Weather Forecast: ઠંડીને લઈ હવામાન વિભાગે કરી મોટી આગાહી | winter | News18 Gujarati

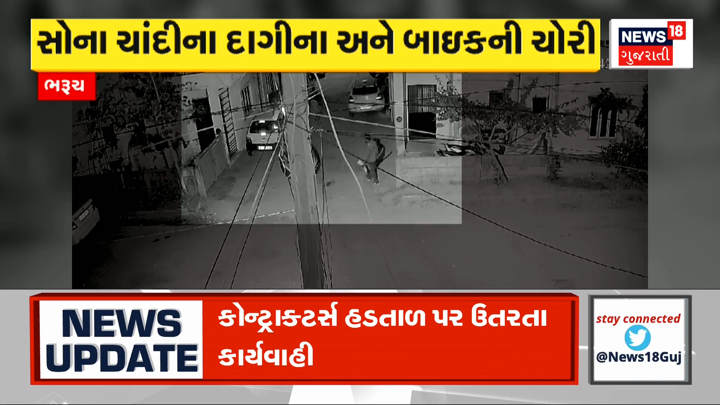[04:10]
सिसीटीवी ना अधारे सी डिविजन पोलिस से तपास चरू करी छे तो तसकरोनी करतूत CCTV मां कैट राजकोट मां दोशी हॉस्पिटल नजीक थी स्कूटर नी डैकी मां थी लाखों ने उठांतरी थेई छे स्कूटर